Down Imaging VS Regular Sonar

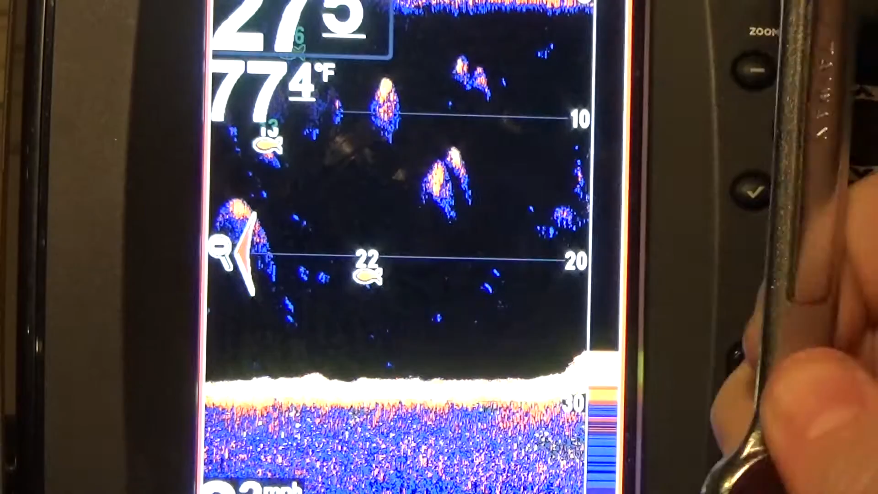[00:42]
On screen: water 77.4°F
Sonar, sound navigation and ranging. It's been turned into a tool to make you a better fisherman. I'm going to let you know this is how I feel about it. Same as I have a crescent wrench, it's a tool. I don't use it unless I have to. If I know the lake, if I know the area I'm fishing, this stays off. A lot of you are bass fishermen. Bass learn what hurts and what doesn't. That's one thing that's been proven with, well, science. They know it hurts. They know it doesn't. They can associate the two. So if they hear your sonar, it hurts. They're not going to bite.
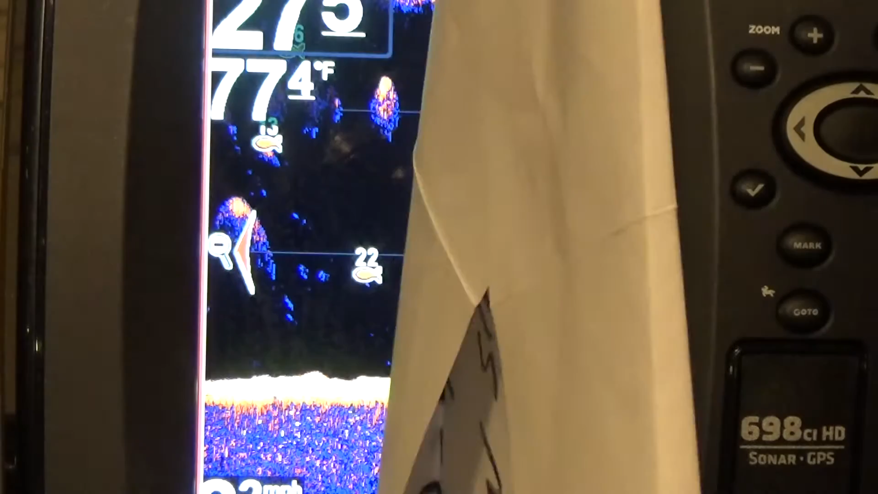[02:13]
On screen: water 77.4°F
That cone, let's take a piece of paper real quick. It's coming out of your boat like that, right? And it's taking slices of data. It's turning them into a picture. It's really not hard to understand. You don't need to worry about frequency right now. You don't need to worry about water temp, depth, or how any of that affects it. We're seriously just talking about up and down. I'm going to use a little bit of side scan to give a better idea of how it works. So what's going on in this picture? If I was deep sea fishing, I would say these are big ass fish and I'm going to catch them.
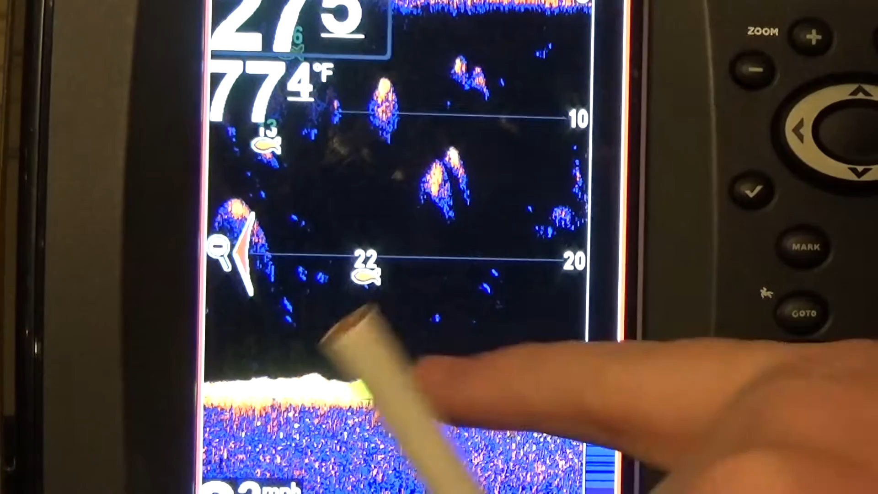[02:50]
On screen: water 77.4°F
But I wasn't deep sea fishing there. I was in 30 feet of water. I was fishing for catfish. These are bait balls. But they don't look like bait balls. They're arches. Why are they arches? Well, I was drifting at 2.2 miles an hour. I had my lines out, four lines, me, a buddy, and his son, each with cut bait. All right.
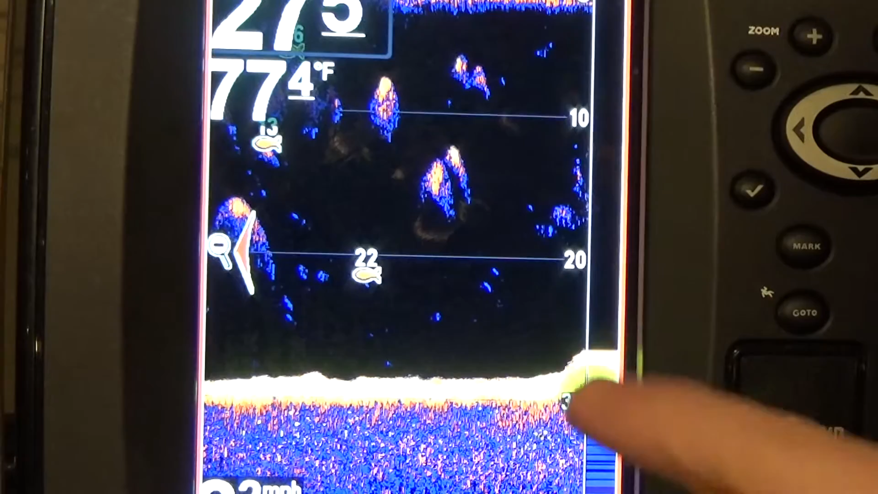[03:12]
On screen: water 77.4°F
And let me tell you, these little bitty blips right here were catfish that were coming up, hitting on these bait balls and going back down.
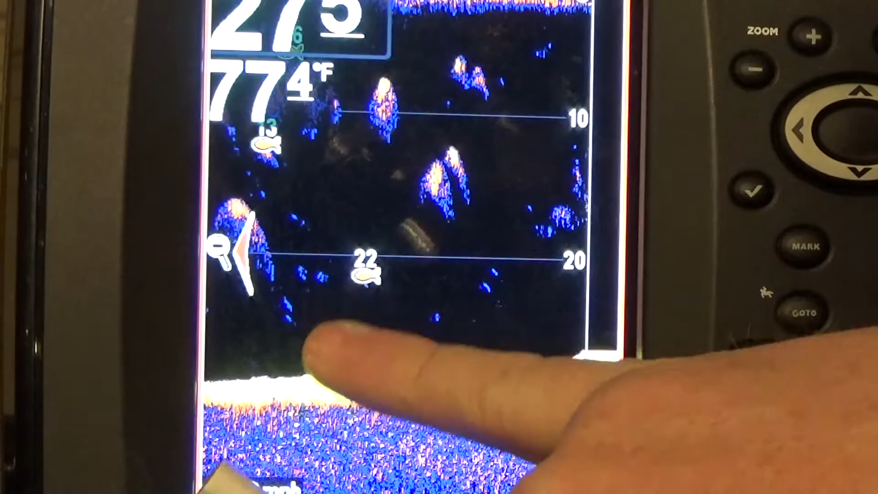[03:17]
On screen: water 77.4°F
And we pulled in a dozen or so, probably more, three-pound catfish in Virginia. And I had a blast doing it. And, well, we all did. Now let's talk about a little bit more.
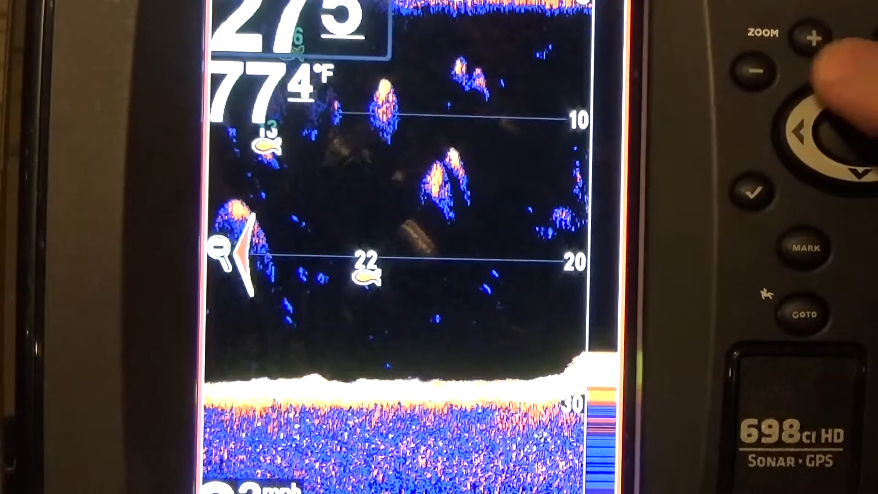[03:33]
On screen: water 77.4°F
This is your regular sonar. This is what you're going to see. Now, get into this picture. Same area, right? I got these, what I've already identified as bait balls.
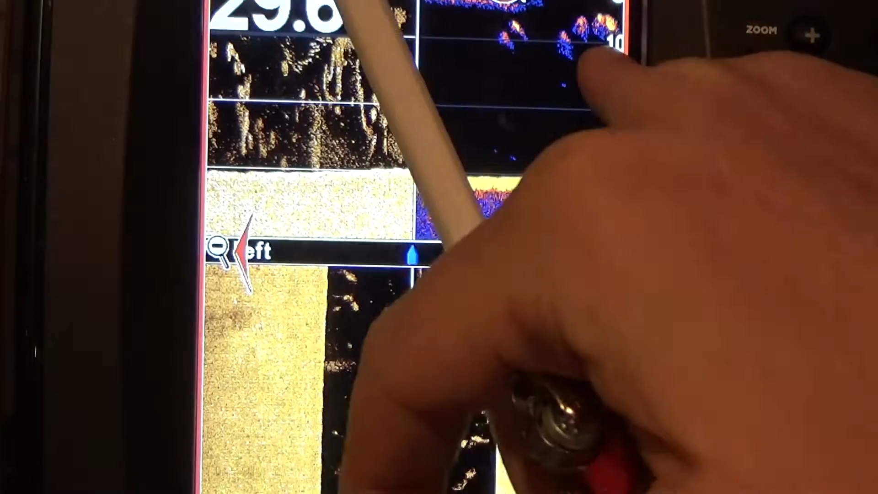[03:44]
Now they could be fish, potentially fish. This is just a tool.
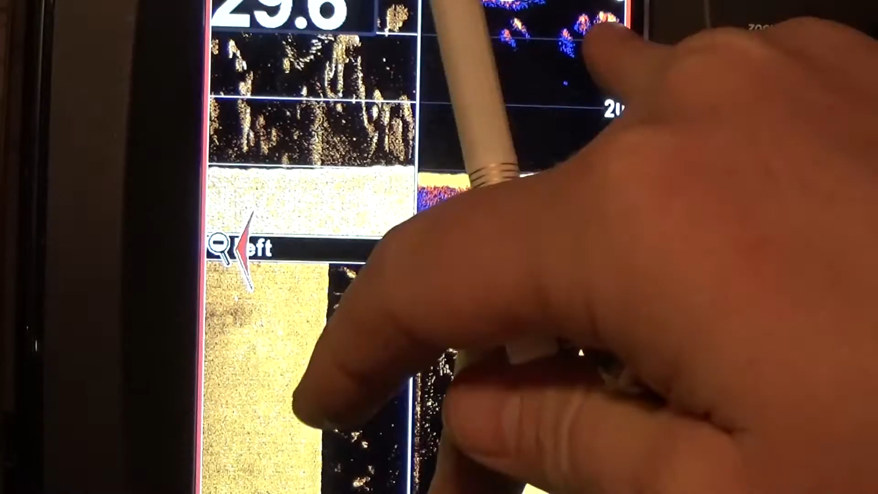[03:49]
Potentially fish. And all this mess in the water column, this is my down imaging. Down imaging has got a better resolution than this. So, what do you mean by better resolution? We're not talking 1080p, 720p. We're talking distance between measurements. So, resolution on this side of the house is about three inches.
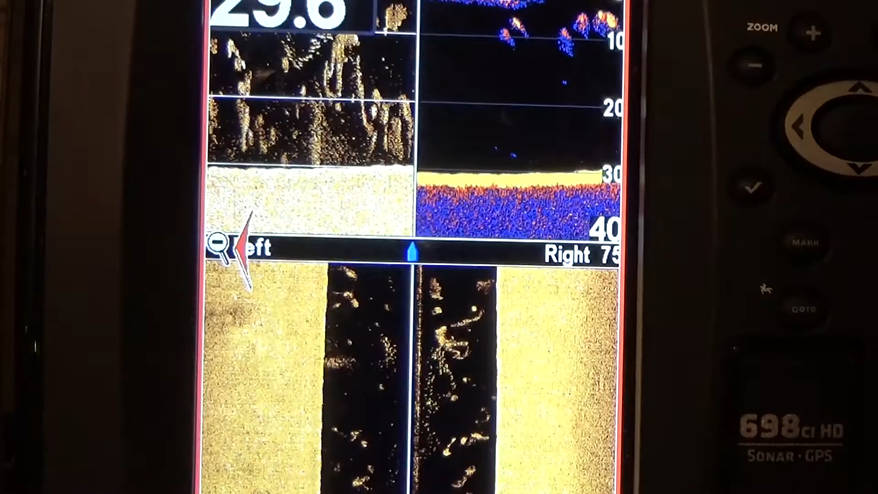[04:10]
So, I can take a measurement through the water,
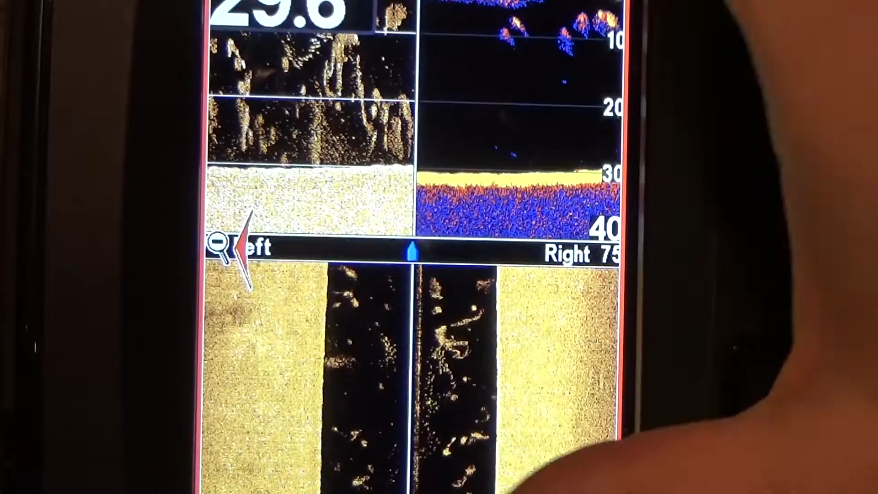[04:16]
and I can identify returns within three to four inches.
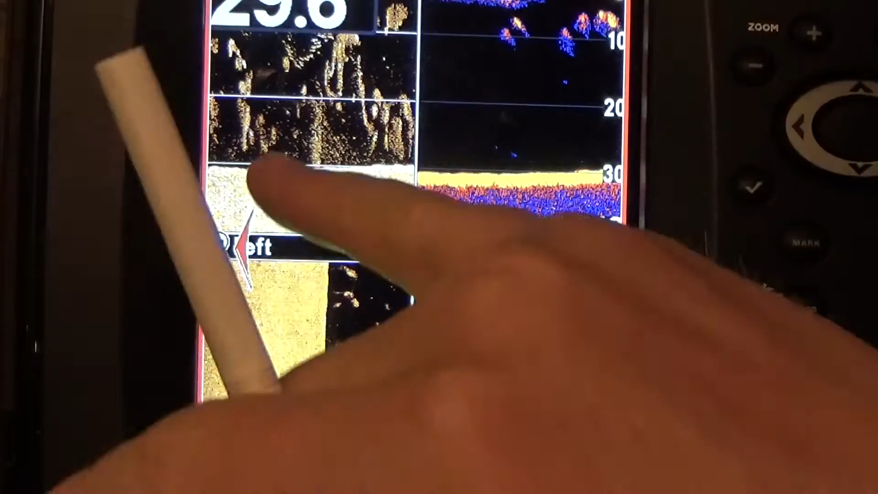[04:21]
So, I'm going to get a shitload more here on my down imaging versus regular sonar. And I look at my side scan, which we're not talking about specifically today.
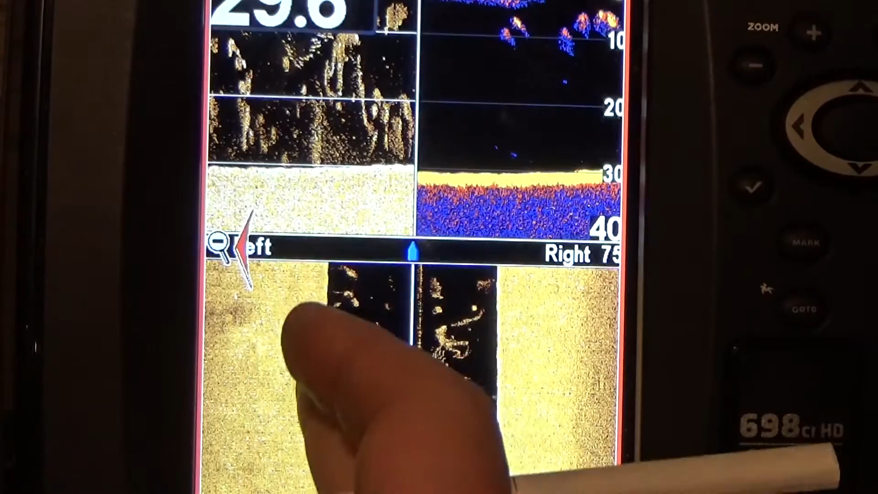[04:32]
But I see a whole mess in the water column. We're going to get out of this, because we've already talked about that lake. Real quick, you're fishing in shallow water. Turn your sonar off. Check this out. Nothing but weeds. Right? Nothing on the side scan. Turn it off. The fish are used to, I hear this noise. It equals ouch. Now, a lot of guys will say, oh, they can't identify that. Well, yeah. Well, you know what? You dissect them.
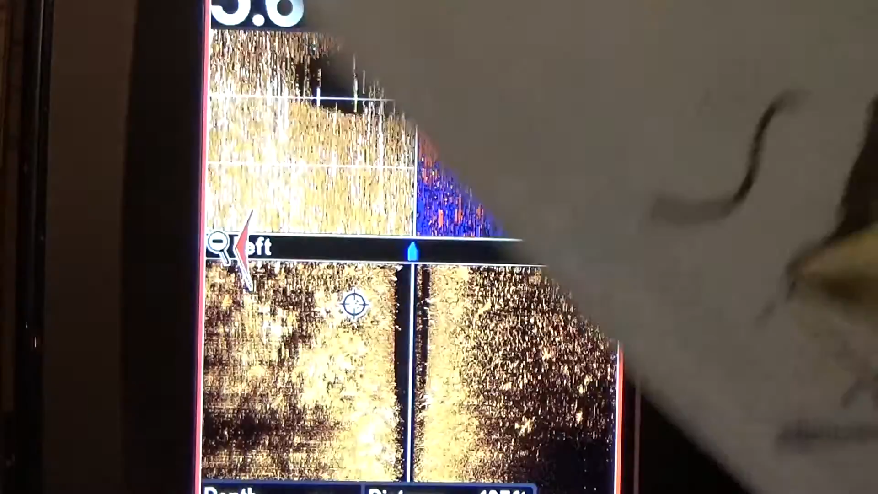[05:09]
You read this book. You read this book, and then you say, you know what? They have these things called lateral lines, and yes, they're very aware of what sonar is. What's this? What's going on here? I have a side scan picture. Tree stump right here on my right side. A lot of guys will say, well, if it's on the right side, why is it in the center side? Or why is it in the center of this picture? Well, like I showed you earlier with the cone,
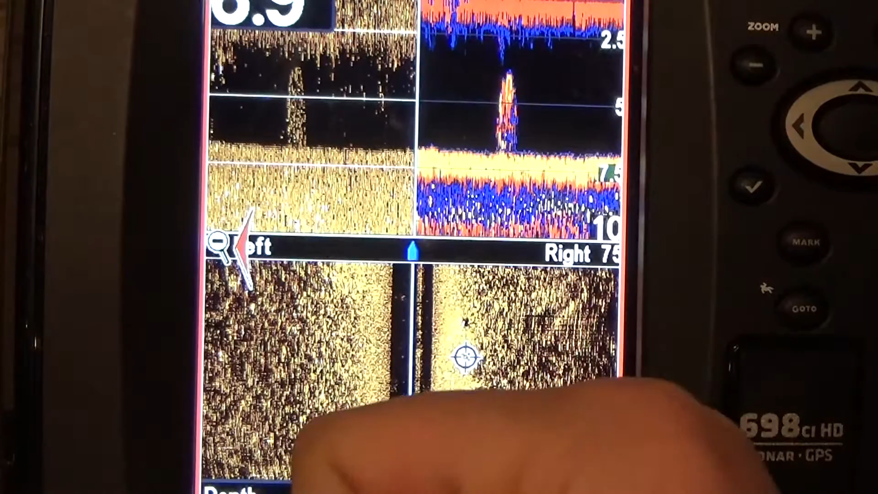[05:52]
it takes a 20 to whatever degree that your unit transducer shoots out at, and it makes it a 2D picture that you can easily read. So, in my down imaging, I have looks like a tree stump and some crazy stuff going around here.
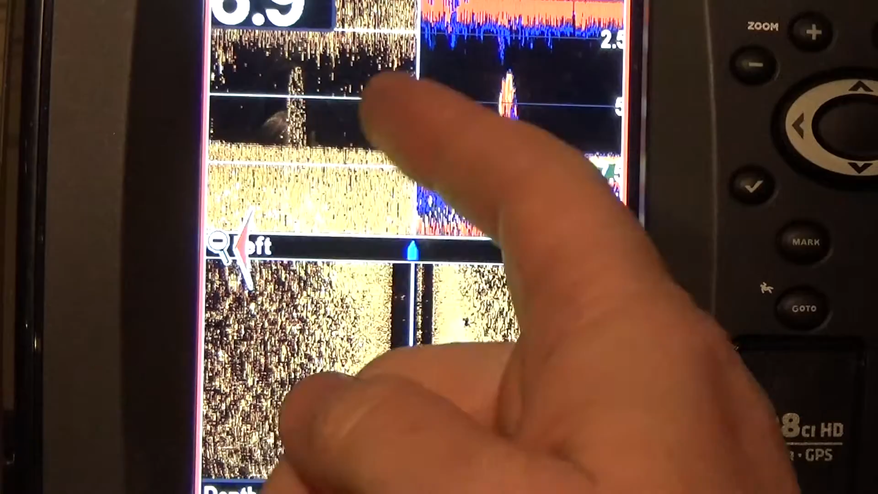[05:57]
What's all this at the top? Well, I had some waves.
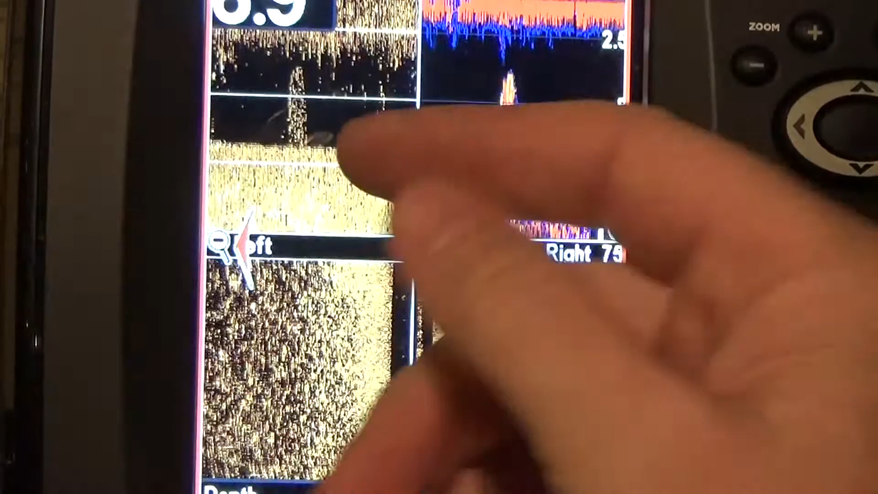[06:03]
I've got waves, slap, other sounds that kind of meet the frequency, confuse the computer.